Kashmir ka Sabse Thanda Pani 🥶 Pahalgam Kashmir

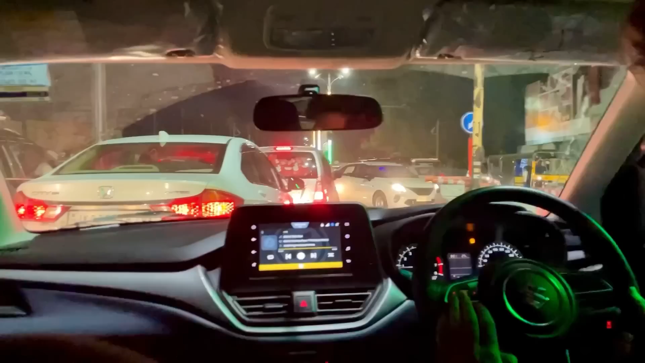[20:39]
गाइज अभी हम पहुंच गए हैं डल गेट और हम घर पहुंचने वाले, लेकिन मेरी नज़र इस वैगनार पे जा रही है जिसके पीछे डिक्की में इतनी सारी नाठिन है।